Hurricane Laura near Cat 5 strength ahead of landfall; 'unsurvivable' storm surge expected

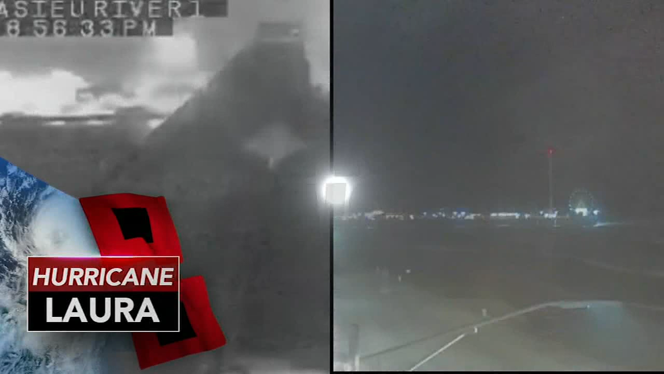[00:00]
On the left is Galveston, Texas, on the right is Lake Charles, Louisiana. Both are poised to take a huge hit tonight because Hurricane Laura is bearing down.